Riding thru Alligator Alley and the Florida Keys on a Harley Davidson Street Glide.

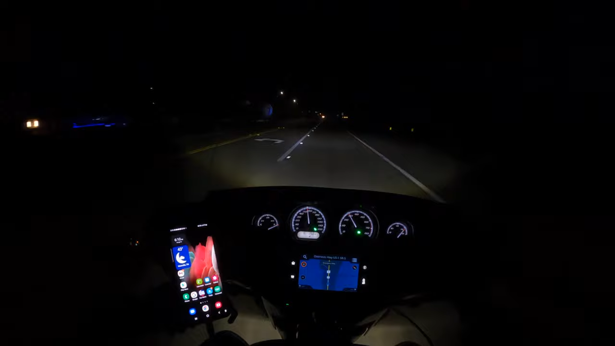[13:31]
got probably six hours ahead of me to go not digging the headlight on this bike i mean i can see but it sure would be better to see more the high beam doesn't do anything either actually i think it limits you so that's high beam so you get one little beam out front but everything else kind of goes away
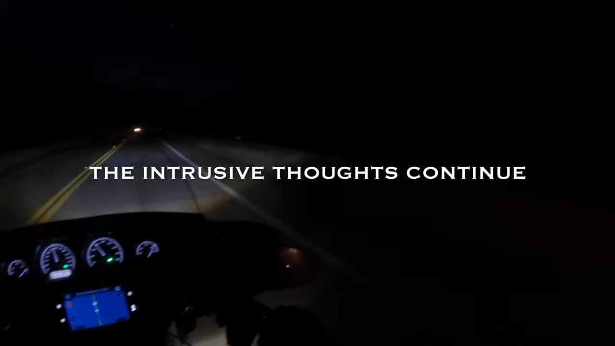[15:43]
oh wow it's nice now it's getting lighter i can i can see the water so i know now that my fall over the wall is about 75 feet high so i think that could be survivable i don't know and i can at least see to swim to